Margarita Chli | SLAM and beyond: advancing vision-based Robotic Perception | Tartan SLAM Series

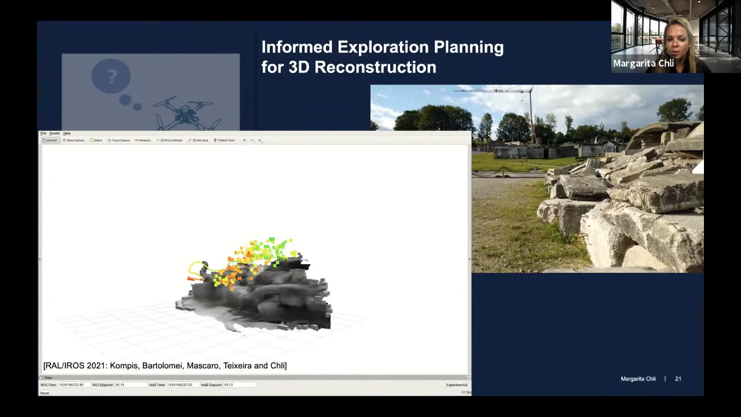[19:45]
this space in order to optimize for the best coverage of this scene of rubble. And the red, green, blue, not blue, red, green,
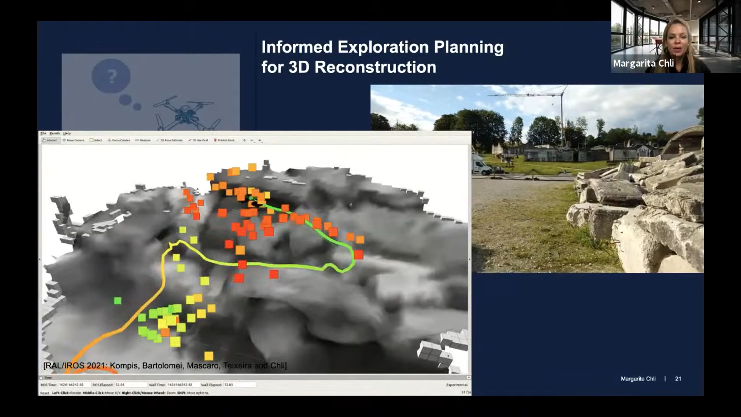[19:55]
yellow squares that you see here are the evaluated viewpoints in the local vicinity of the drone. And these are ranked according to the
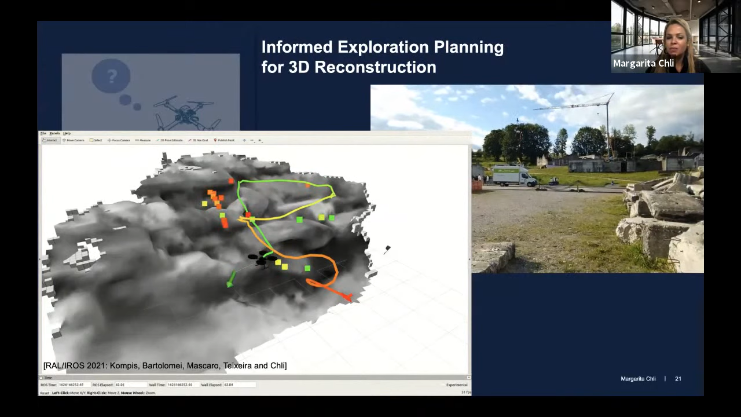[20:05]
expected information gain that they are estimated to
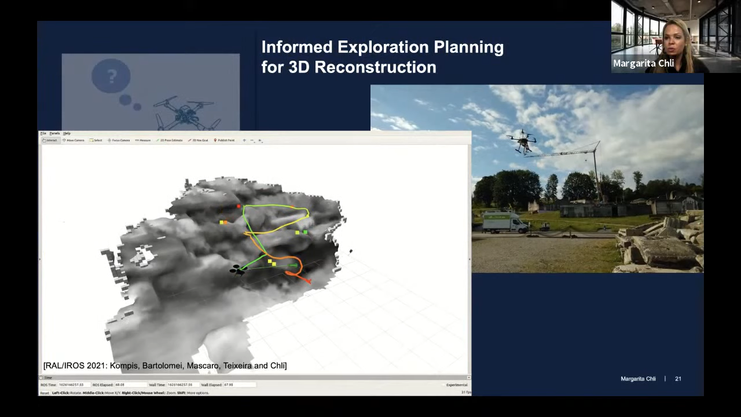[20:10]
provide us with respect to completing this scene reconstruction.
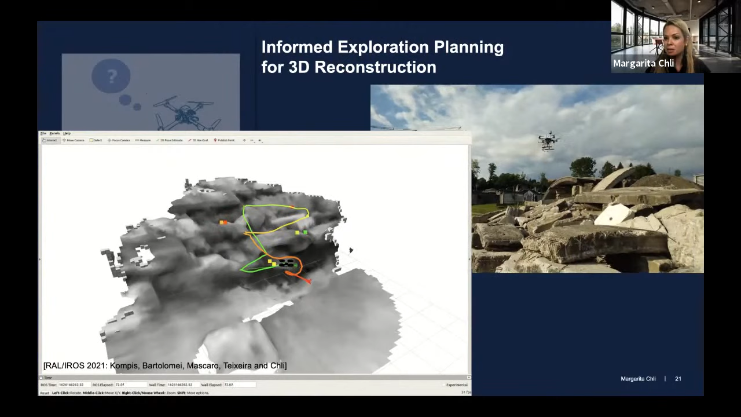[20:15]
And let me show you a little bit here on the inside about how this works. And I will let Yves explain this better than I do.
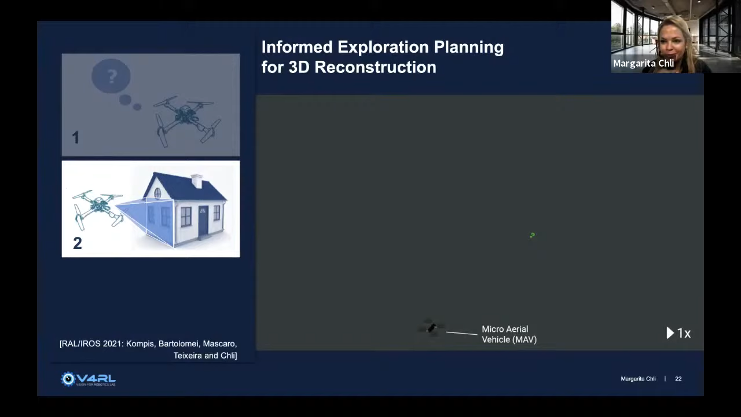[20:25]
We present a path planner for 3D reconstruction of large scenes for an MAV equipped with a gimbal actuated camera.
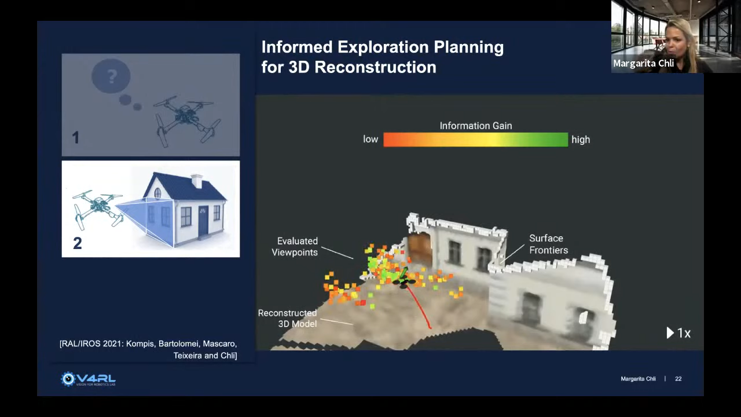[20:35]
Potential next best views are sampled from the MAV's configuration space and ranked by their expected information gain.
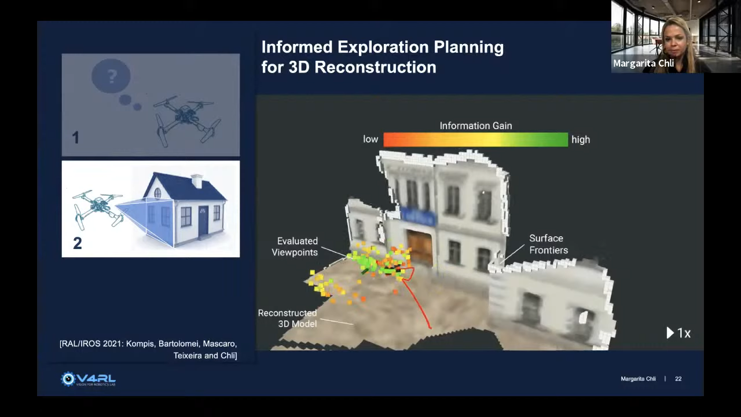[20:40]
The information gain of a proposed viewpoint is calculated with the raycasting operation and encodes visibility of frontiers, visibility of unknown space, as well as quality improvements of the reconstructed surface.
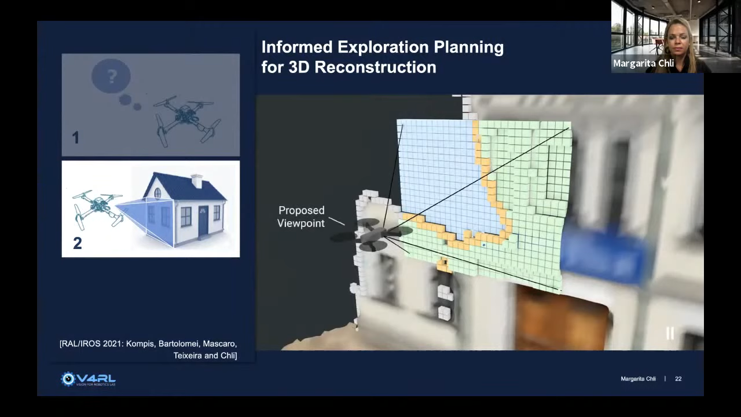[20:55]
In this more intricate bridge scene, the accurate gimbal seems to be necessary to fully reconstruct the scene.
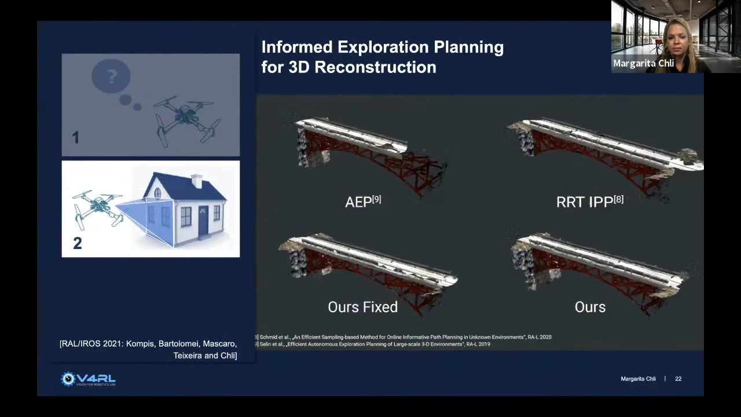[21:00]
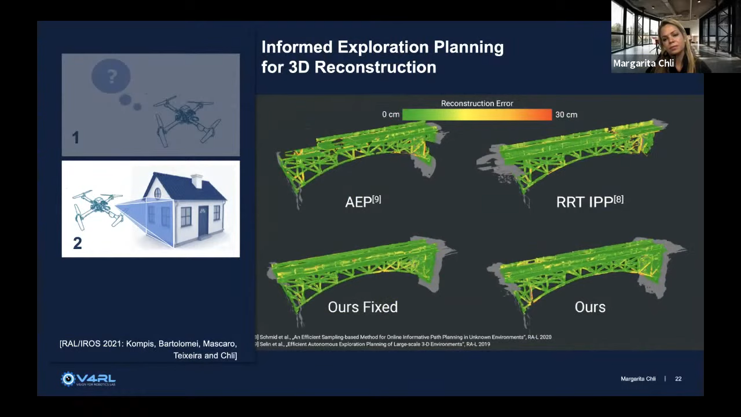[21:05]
Without the gimbal, the underside of the bridge is not fully observable, leading to gaps in the mesh.
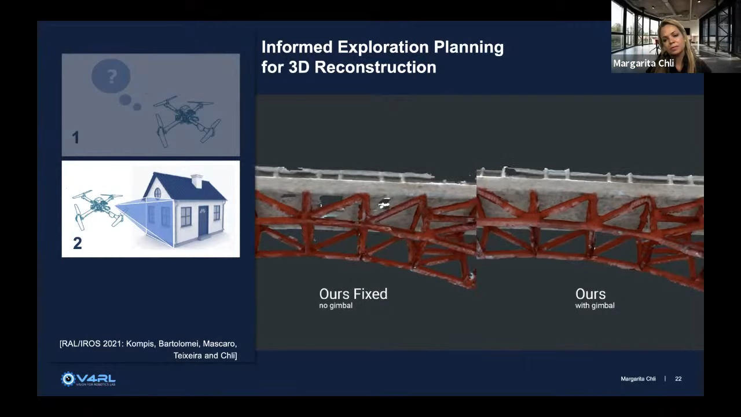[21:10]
Our planners also perform well in large indoor scenes.
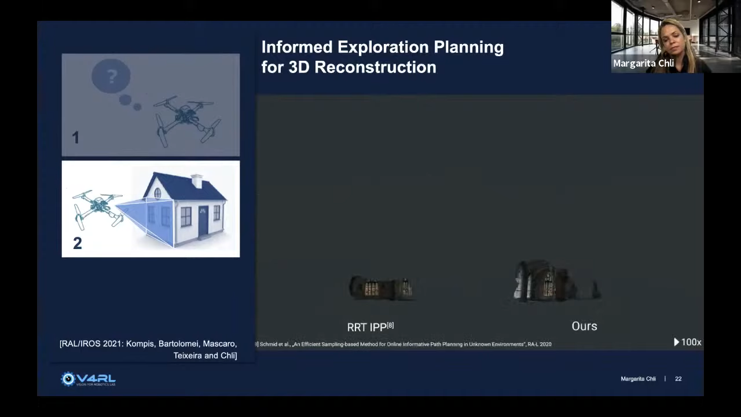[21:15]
Not only is our approach faster, but once again, some surfaces are only observable with the actuated gimbal. So this was just presented at IROS and we could show that with the system we have a very good coverage and very good reconstruction quality with respect to the state of the art.
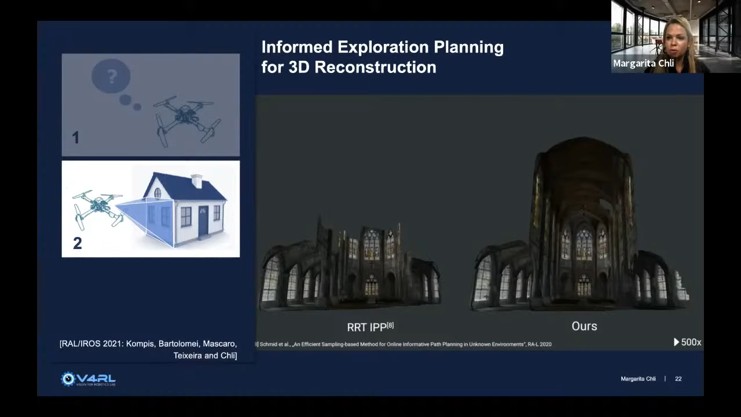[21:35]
And maybe one more work that was presented at IROS just now is